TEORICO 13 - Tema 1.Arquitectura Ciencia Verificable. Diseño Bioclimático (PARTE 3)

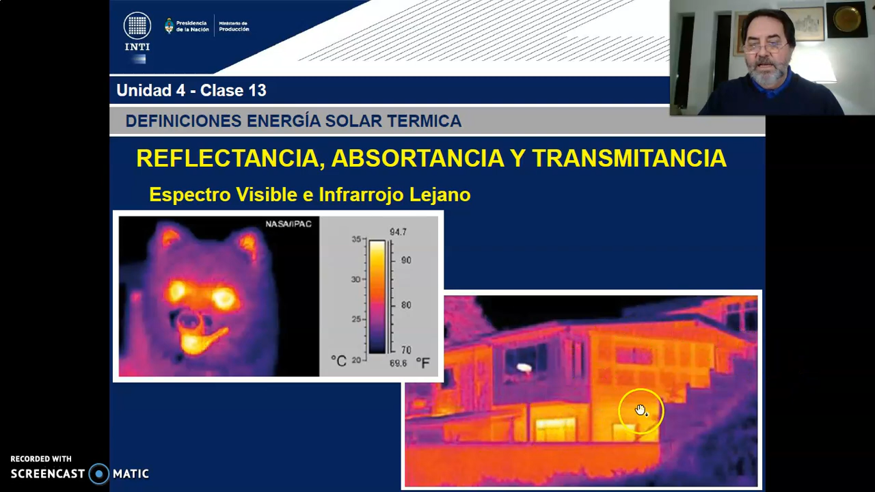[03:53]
transfiriendo la energía desde el interior hacia el exterior. Estos puntos calientes están sufriendo pérdidas de temperatura y eso es lo que lee la cámara termográfica en estas imágenes.